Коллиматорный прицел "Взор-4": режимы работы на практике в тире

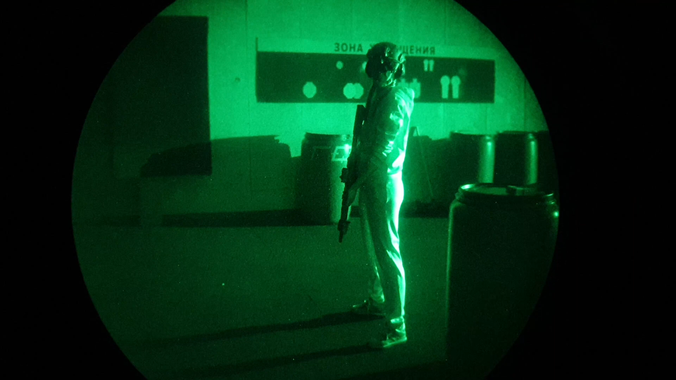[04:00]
посмотрим на режимы в инфракрасном диапазоне управление осуществляется также режимы которые левее нейтрального
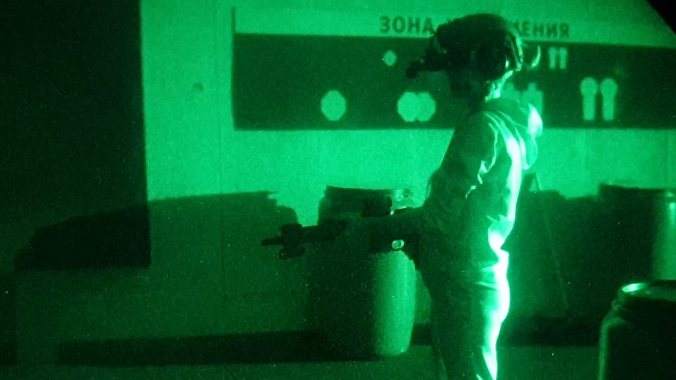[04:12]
и так первый это лазерный целеуказатель в инфракрасном
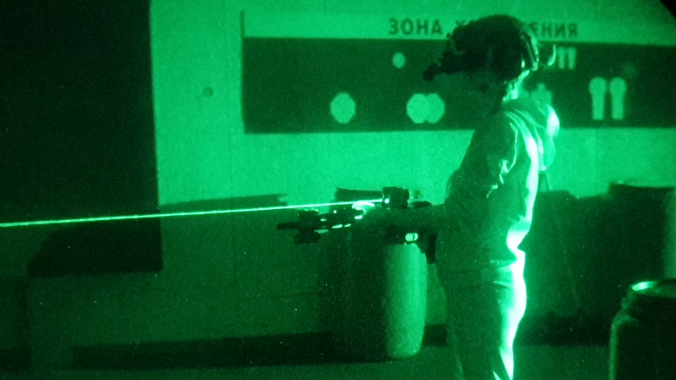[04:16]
диапазоне сейчас он максимальной яркости при необходимости яркость можно
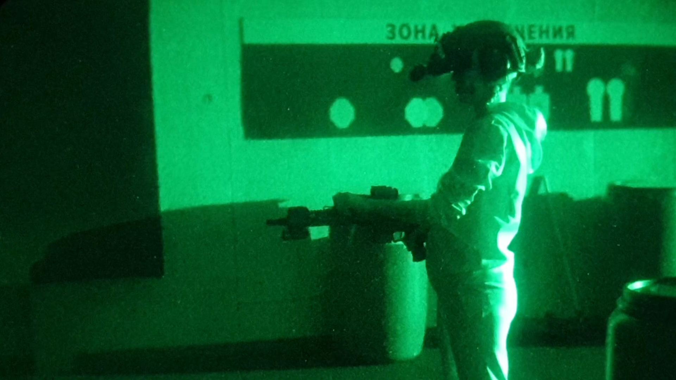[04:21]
понизить вот сейчас он в минимальной яркости
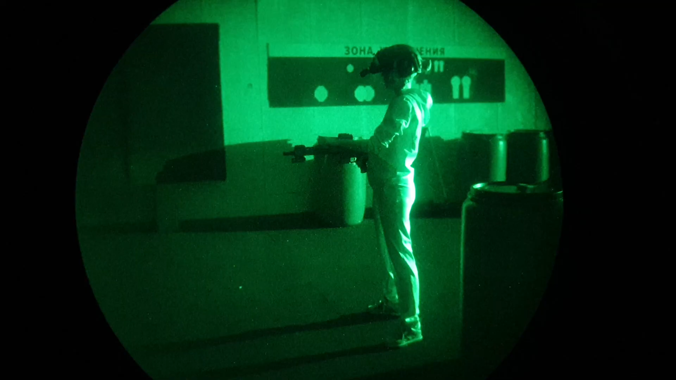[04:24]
и снова возвращаю в максимальную яркость следующий режим это инфракрасный
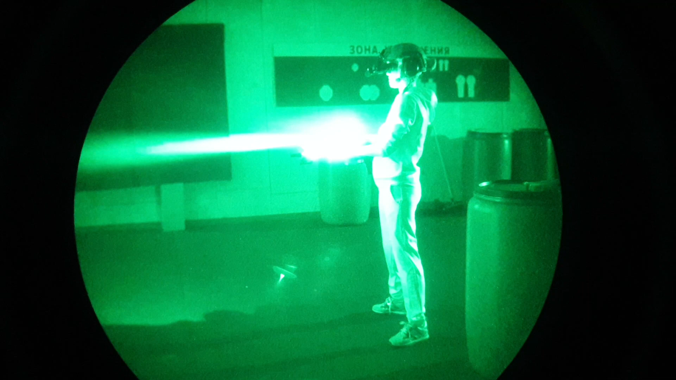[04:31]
осветитель сейчас инфракрасный осветитель максимальной яркости можно ее при необходимости уменьшить снова увеличиваю
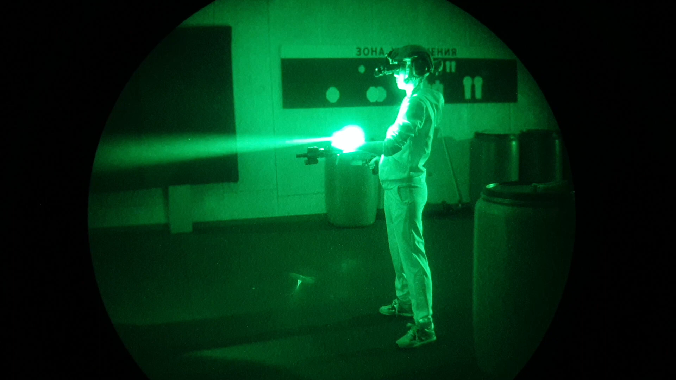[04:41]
Третий. Инфракрасный осветитель плюс лазерный целеуказатель.
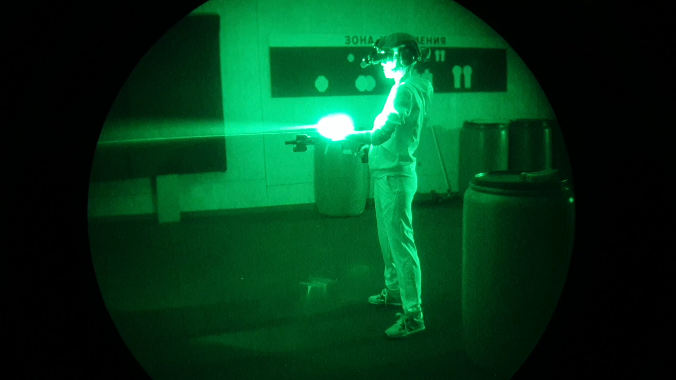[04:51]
Тоже можно отрегулировать яркость и вернуть назад. Предлагаю теперь пострелять по лазерному целеуказателю в инфракрасном диапазоне.